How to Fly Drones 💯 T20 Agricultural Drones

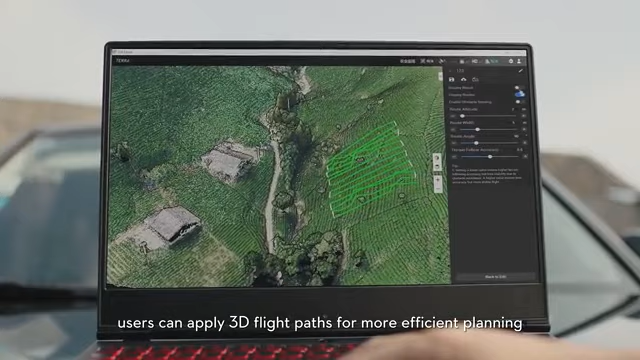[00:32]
T20 is capable of flying precisely above flight path of multiple applications.